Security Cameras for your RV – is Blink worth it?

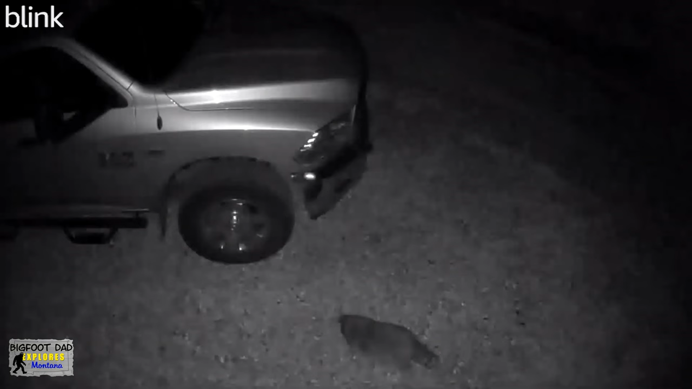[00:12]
Hmm. Seems like we have some raccoons and an inverted skunk.
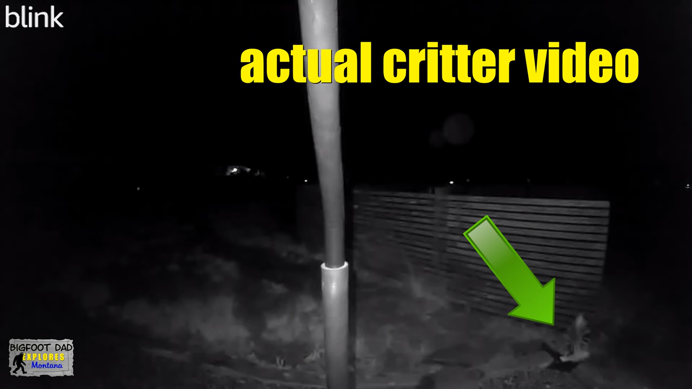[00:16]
Very peculiar. Looks white with a black stripe.
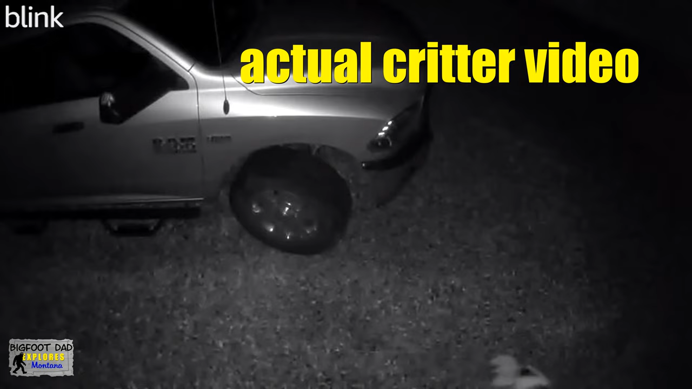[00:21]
So what brand are we using?